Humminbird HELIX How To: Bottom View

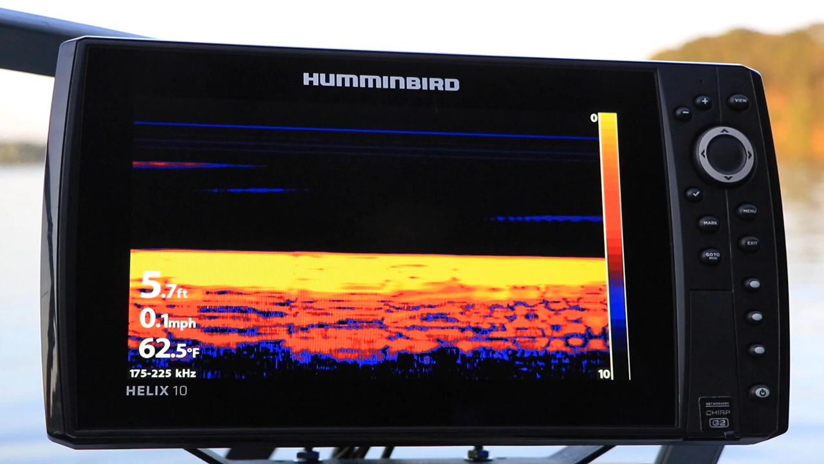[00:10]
On screen: depth 5.7 ft, water 62.5°F, speed 0.1 mph
When bottom view is set to Structure ID, the bottom is displayed as the strongest sonar return color in your current 2D sonar color palette.
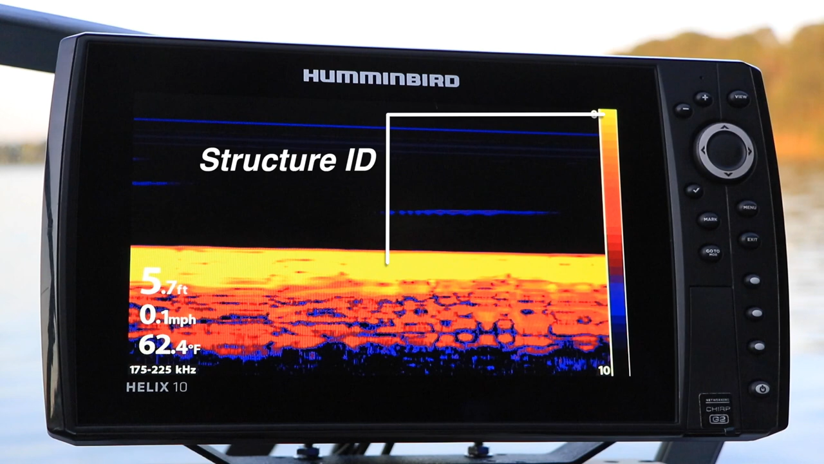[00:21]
On screen: depth 5.7 ft, water 62.4°F, speed 0.1 mph
If your strongest color is bright yellow, for example, the bottom will be bright yellow.
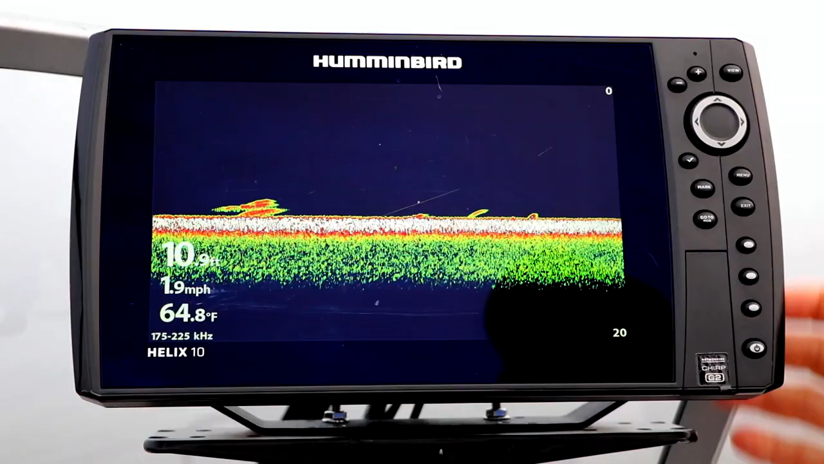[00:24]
On screen: depth 10.9 ft, water 64.8°F, speed 1.9 mph
On the other hand, when bottom view is set to white line, the strongest sonar returns,
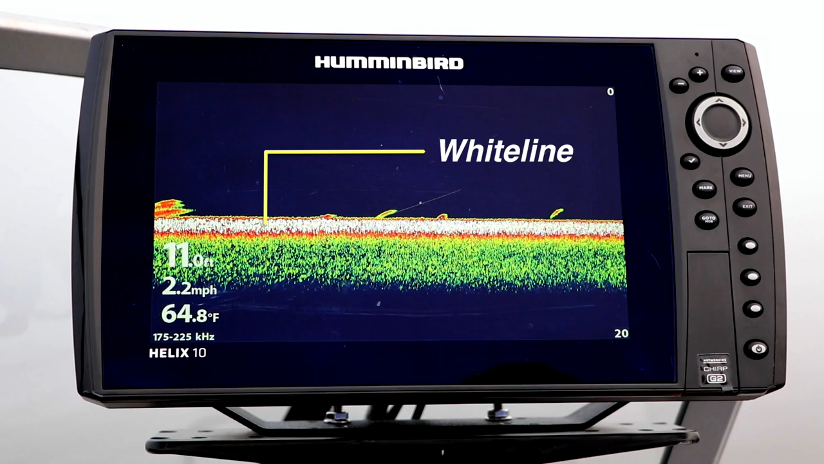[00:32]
On screen: water 64.8°F, speed 2.2 mph
like those from the bottom, will be displayed in white. Under the Sonar menu tab, select bottom view using the up and down arrow keys.
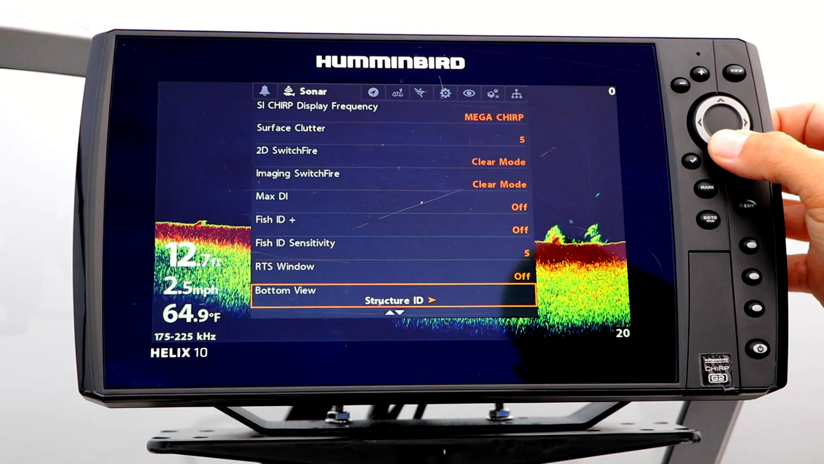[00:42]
On screen: water 64.9°F, speed 2.5 mph
Then, pick your bottom view setting using the left and right arrow keys.
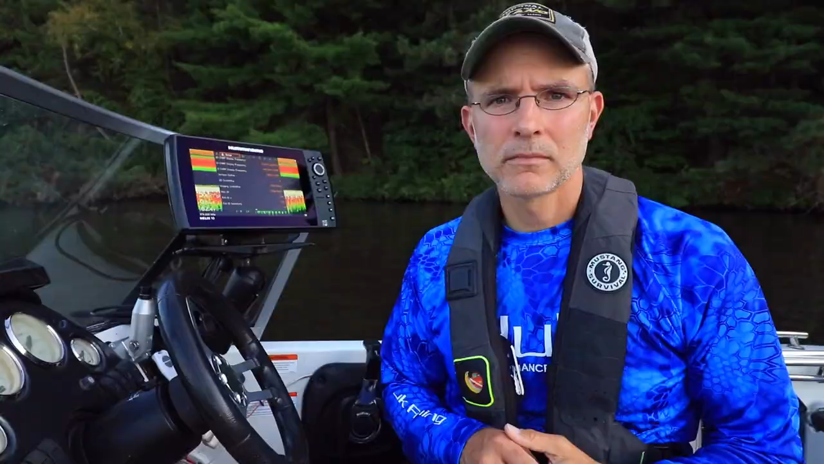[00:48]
When using the Structure ID mode for bottom view,
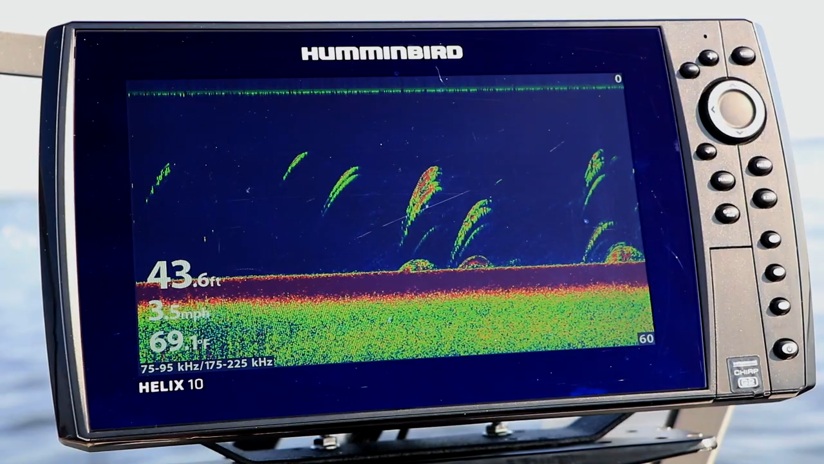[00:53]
On screen: depth 43.6 ft, water 69.1°F, speed 3.5 mph
remember that the color of the bottom will change whenever you change your 2D sonar color palette.
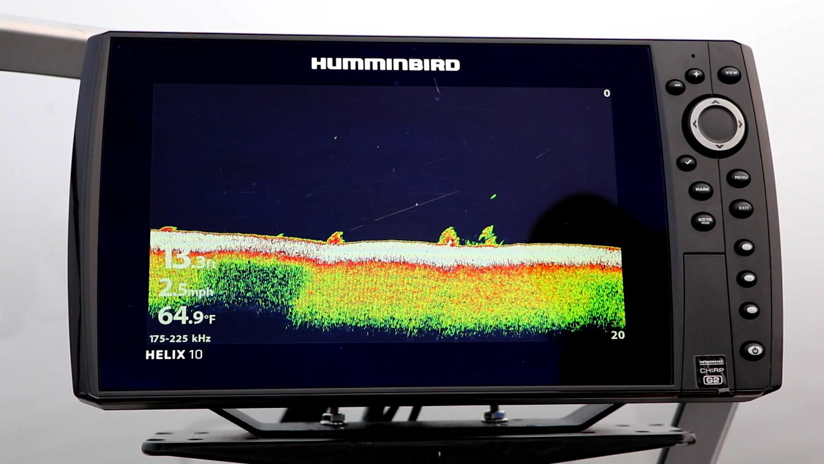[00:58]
On screen: depth 13.3 ft, water 64.9°F, speed 2.5 mph
However, the bottom will always be white when bottom view is set to white line. . . . . Thank you.